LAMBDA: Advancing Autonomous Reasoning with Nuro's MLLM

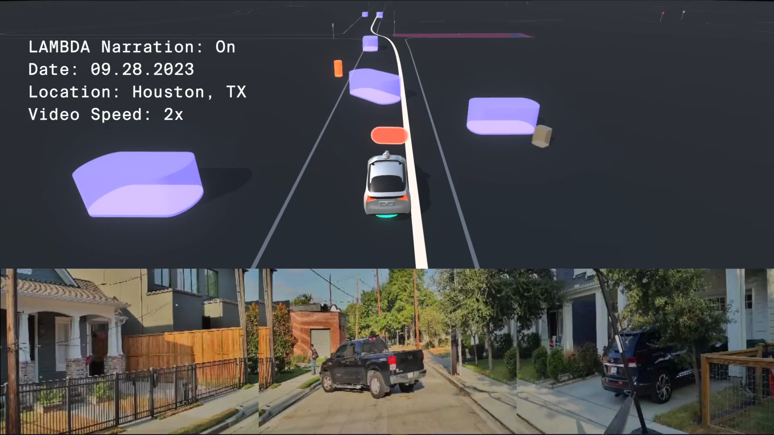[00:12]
I am stopped because the vehicle in front of me is reversing into a driveway on my right. I am proceeding because the vehicle that is
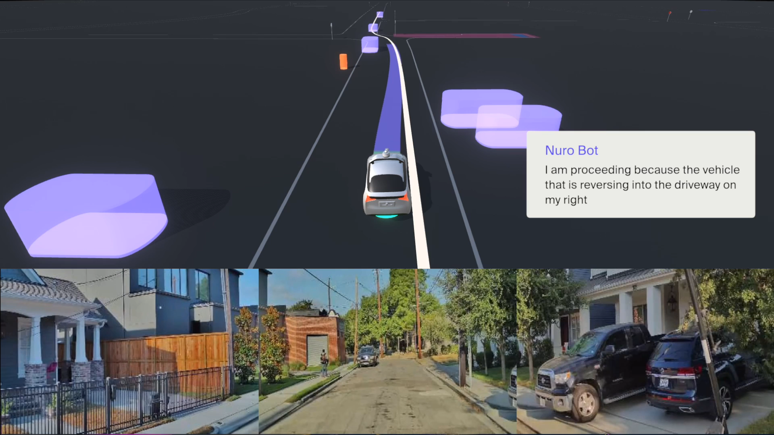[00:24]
reversing into the driveway on my right is no longer in my path and I now have enough space to proceed.
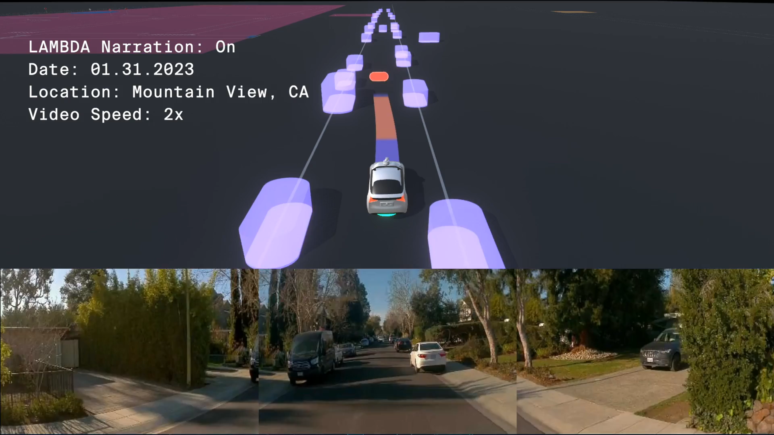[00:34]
I am slowing down because I am not sure if the oncoming vehicle is giving me space to proceed through the narrow road.
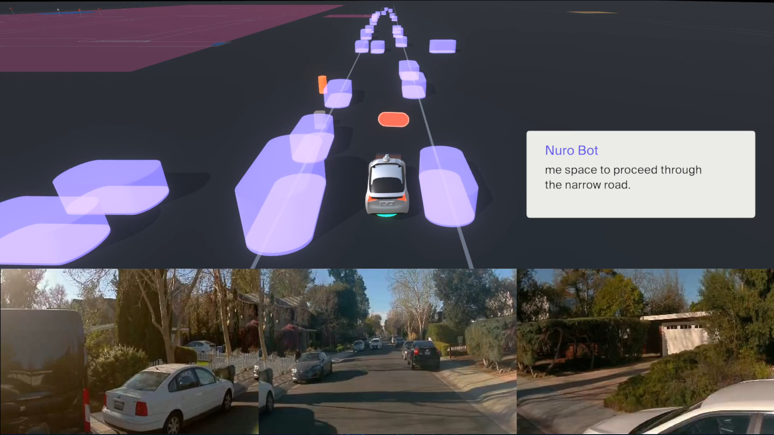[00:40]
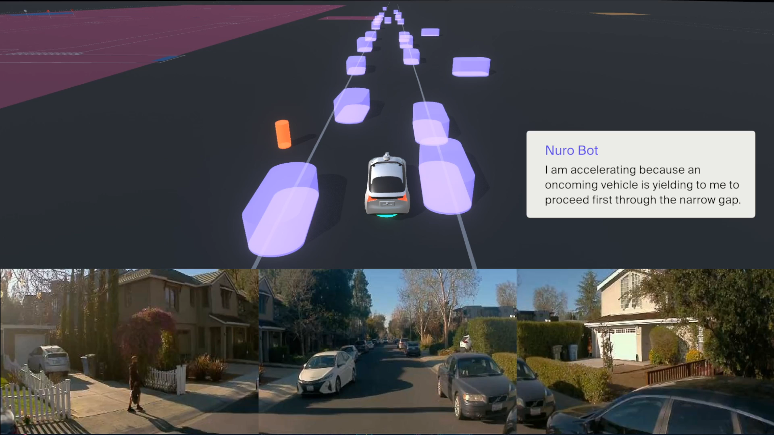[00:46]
I am accelerating because an oncoming vehicle is yielding to me to proceed first through the narrow gap.
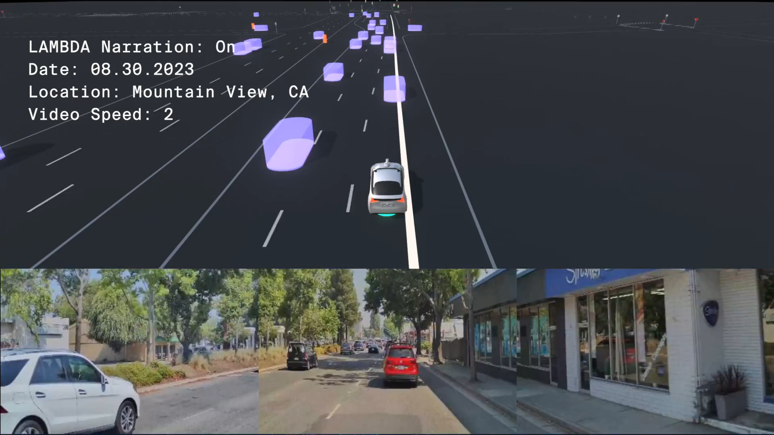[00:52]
I am decelerating because I am yielding to the cross traffic vehicle on the right that is showing intent to cross the road.
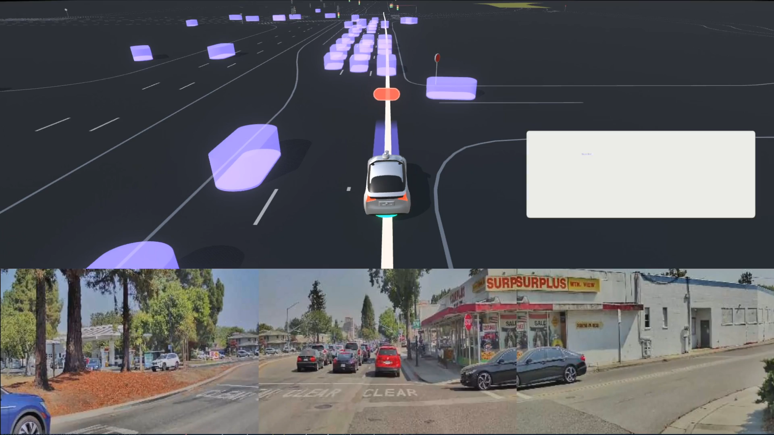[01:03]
I am accelerating because the cross traffic vehicle
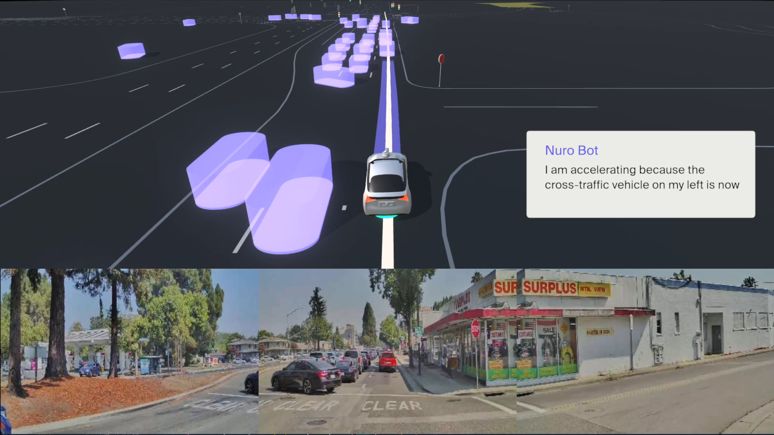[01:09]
on my left is now out of my path and I now have space to proceed.